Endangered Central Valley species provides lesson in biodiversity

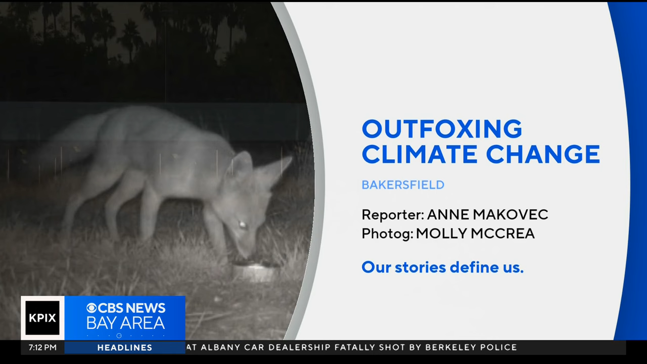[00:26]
Early in the morning, as the sun rises at Cal State University Bakersfield, it's pretty quiet.
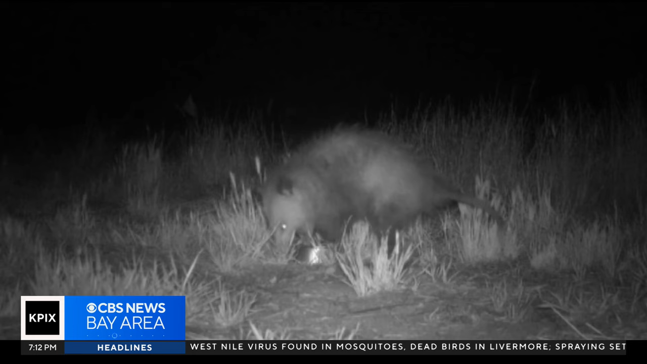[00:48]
But these guys are the San Joaquin Kip Fox.
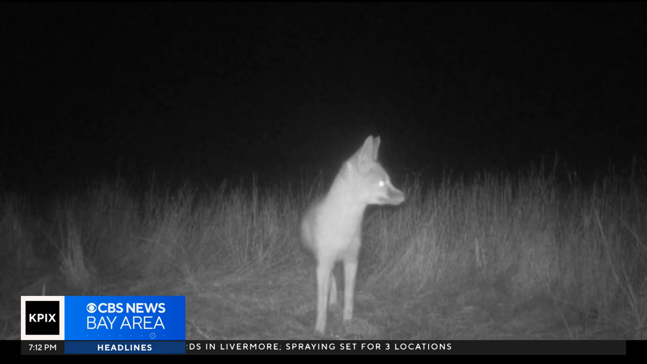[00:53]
They're an endangered species. I think we were all very surprised to see Kip Foxes doing so well just in urban areas. State biologist Abby Gwynn, she said since the late 60s, the number of San Joaquin Kip Foxes has dramatically declined, in part due to habitat loss.